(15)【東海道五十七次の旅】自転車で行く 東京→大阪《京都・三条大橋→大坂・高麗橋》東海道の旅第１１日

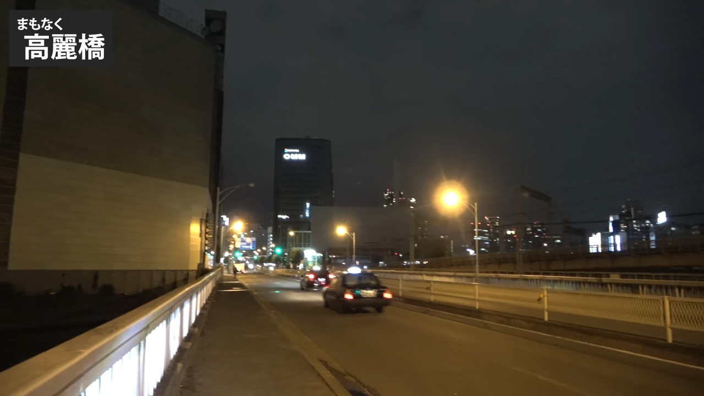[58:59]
そしてここがこれまで動かしてきました大阪高麗橋ですこの右手にある橋ですこれ行っていいんだな